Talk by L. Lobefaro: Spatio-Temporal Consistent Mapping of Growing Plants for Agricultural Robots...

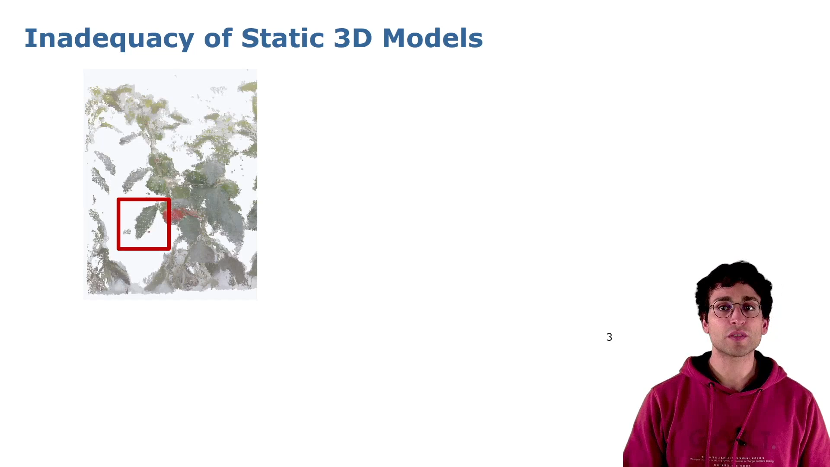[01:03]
Static 3D models can also be inadequate if we want to measure the same organ in different moments over time. Now, imagine that we want to perform some measurements on this leaf. If you now take the model of the same plant but computed some weeks later and we want to perform the same measurements to check the leaf evolution,
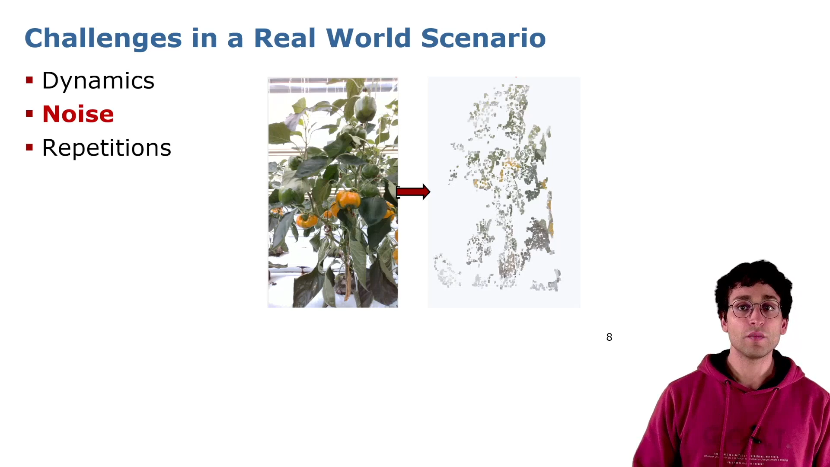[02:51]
Especially when using cameras, if then we translate this measurement in 3D models, we have to deal with a lot of noise. Coming from the sensors themselves or by external factors like the light condition of the environment. Finally, all plants look the same.
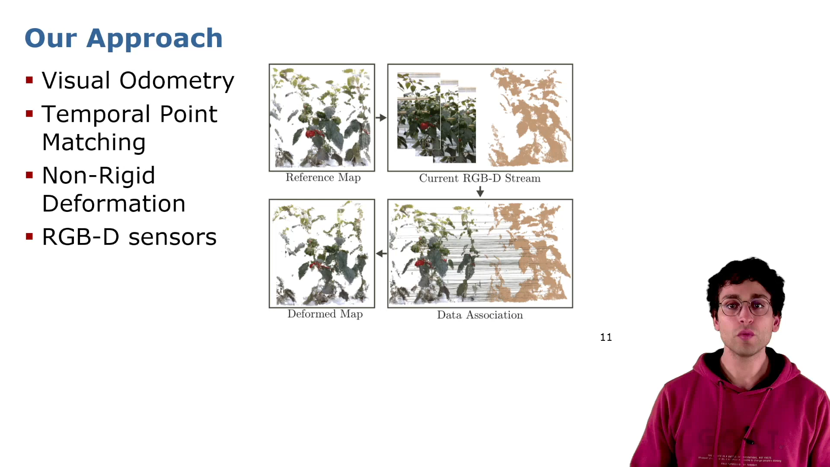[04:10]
Our approach does not require any modification of the natural environment. We will show how our approach can also work with noisy and challenging scenarios by testing our system or the award data. We will rely only on consumers' RGBD cameras.
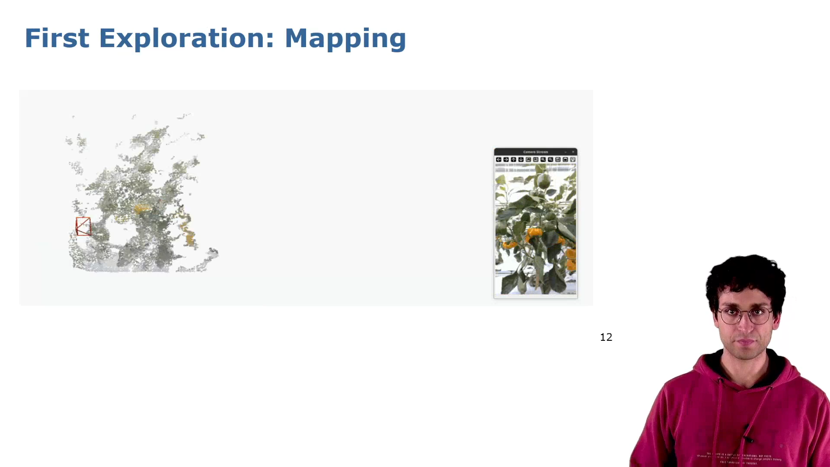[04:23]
So, let's start by the presentation of our system. Imagine that we need to model plants in a glass house for our agricultural tasks. We first go in the field with our robot, and what we want is a simple 3D model of the environment.
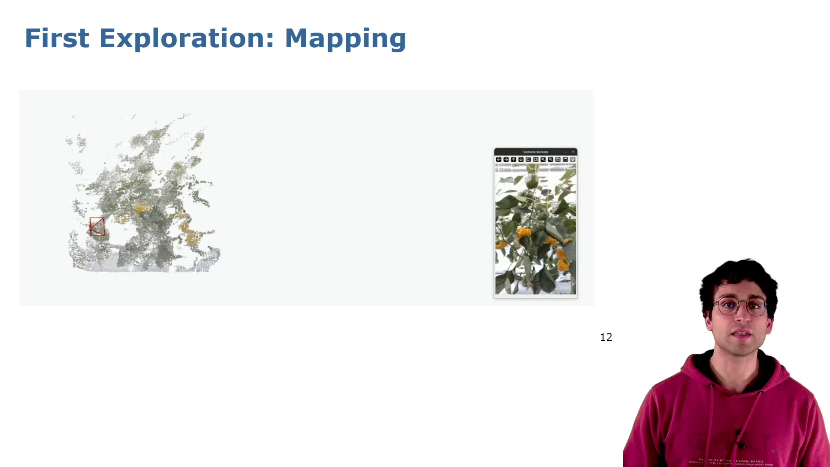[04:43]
In order to achieve this, we need to perform a typical odometry mapping task. This is an example of the result obtained with our method
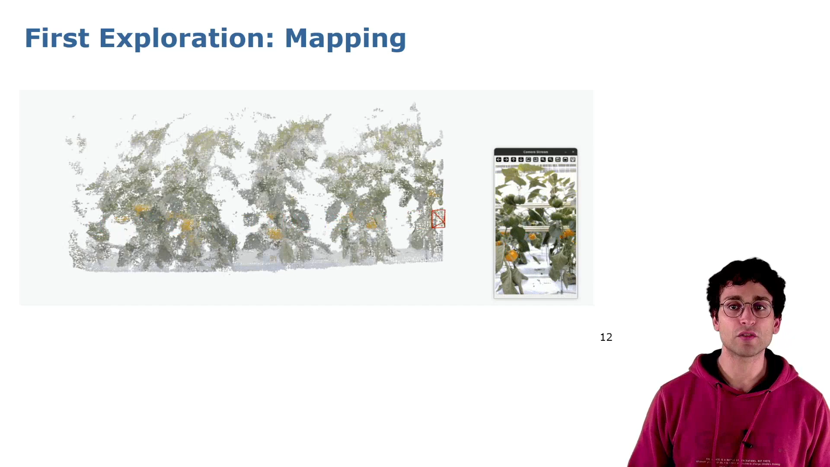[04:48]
in our glass house using RGBD sensors.
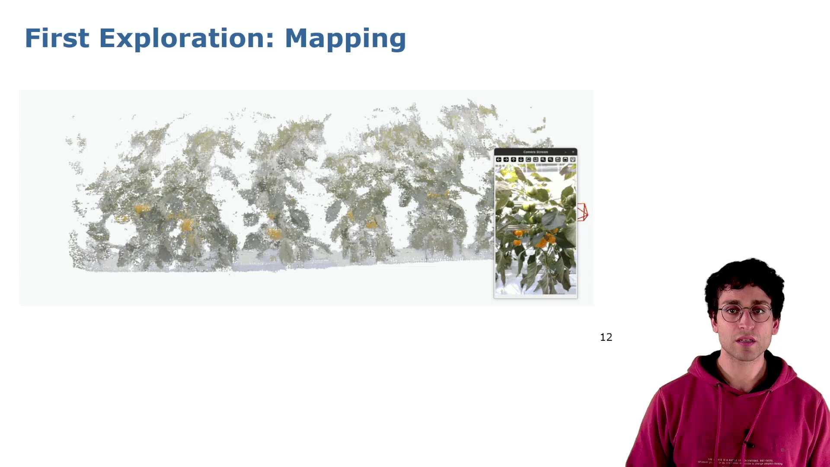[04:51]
This serves as a reference map for subsequent updates.
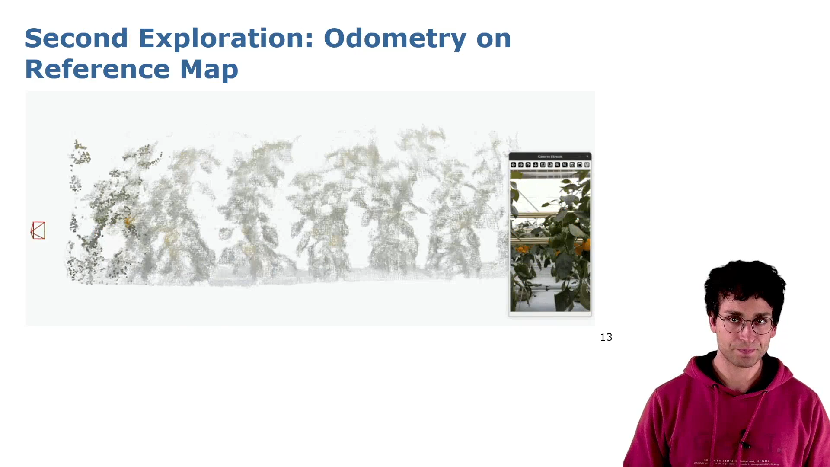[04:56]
Now, imagine that we go again in the same field someday later, and we want to understand the changes occurred in the main time. To achieve this, we need to estimate the robot's pose relative to the reference map some days ago.
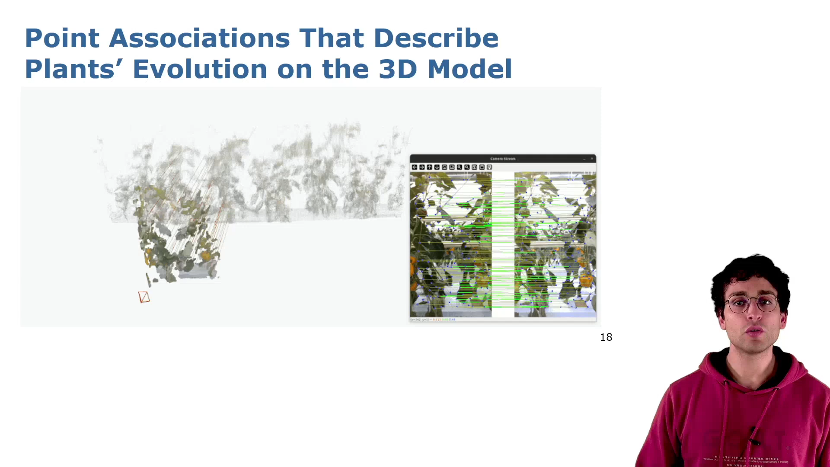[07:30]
Once the matches are there, we have for most points in the reference map where they should be in the future according to our measurement. We will use this information to deform our reference map. To deform our map in an efficient way, we rely on graphs. This is a supplant version of the cloud, with edges representing rigid constraints between plants' organs. This will allow us to perform the deformation only on a subset of representative points, saving time. Also, graph connections implicitly model the local shape consistency constraints that are useful for the optimization, as we will show next.
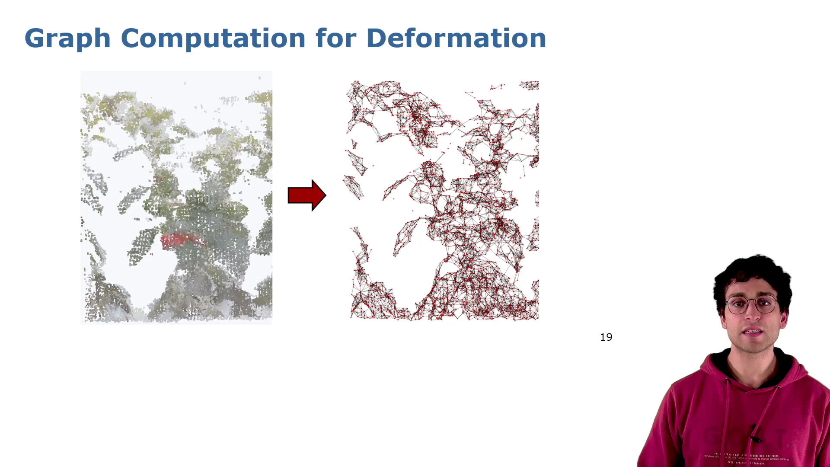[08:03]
At the end, each node in the graph gives us information on how to deform the entire point cloud, obtaining the final result.
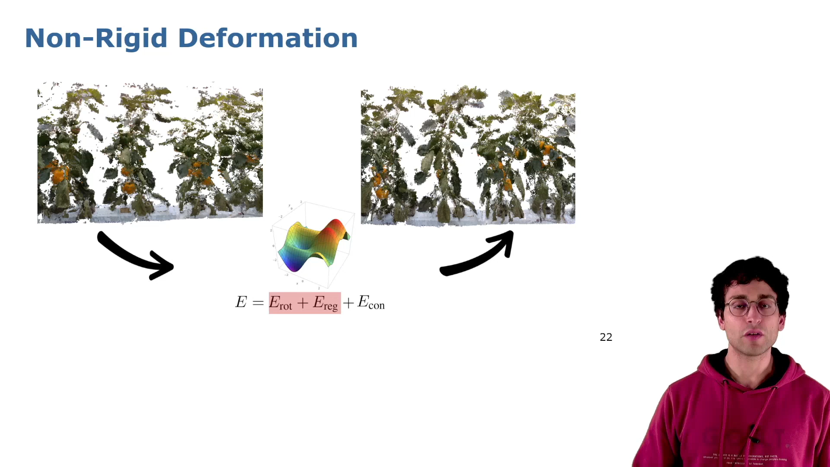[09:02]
In particular, the energy function that we minimize is represented by these two terms that gives us constraint on local shape consistency, avoiding weird deformations and rotations that are too far away from the original shape. While this term is minimizing the distance between each node of the graph and its new position.